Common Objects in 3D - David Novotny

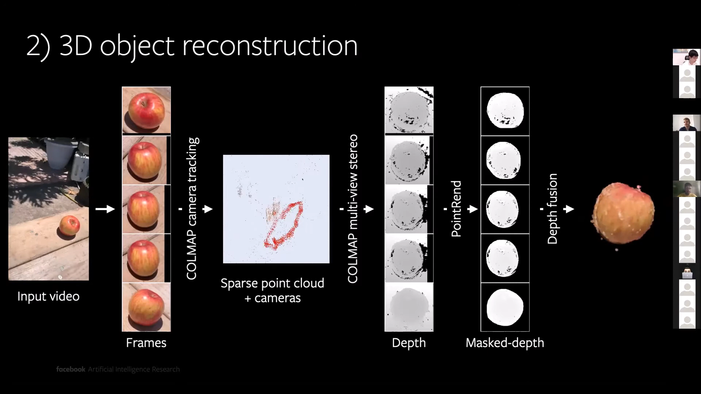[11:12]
So without any additional pre-training, we can just use existing segmentation models in order to generate a nice dense reconstructions. More specifically, the dense reconstructions are then generated by unprojecting the individual segmented depth maps into the common world called Colmab frame.
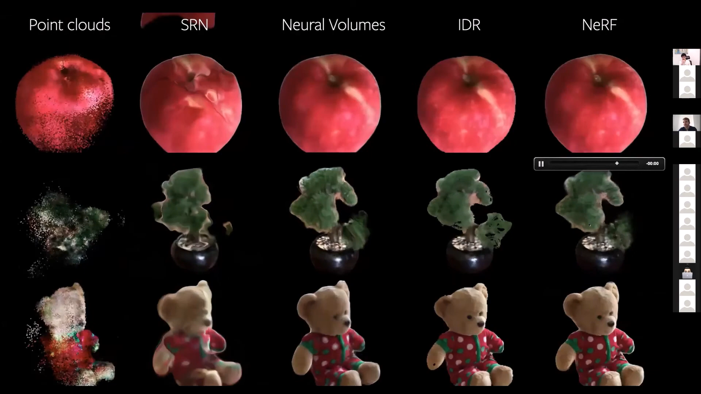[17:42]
So you can see that the dataset contains all possible levels of difficulty starting from the apple here where the shape is very simple, but the the texture is actually quite hard to reconstruct. Then we have very hard examples corresponding to this kind of bonsai tree, which has a very complicated topology and texture at the same time.
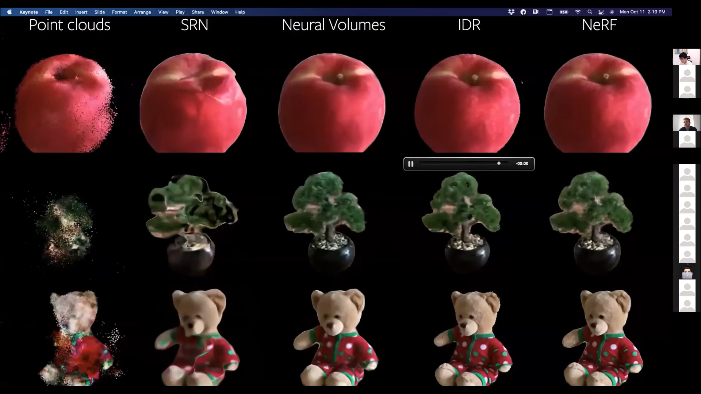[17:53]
In all cases, it seems that NERV indeed improves a lot, but of course, in the case of the bonsai, there is still a lot to improve.
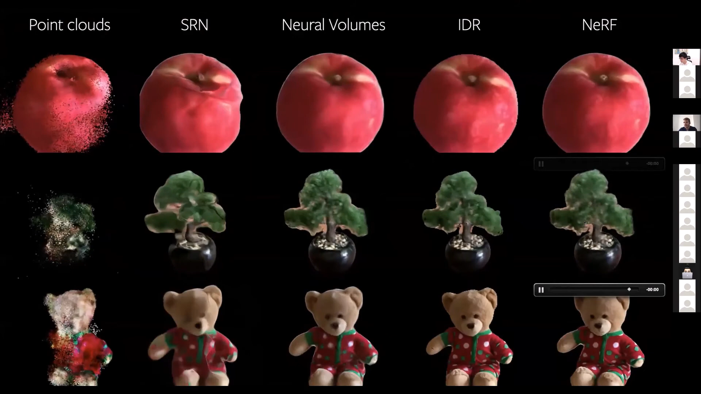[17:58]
So after we have verified that for the overfitting,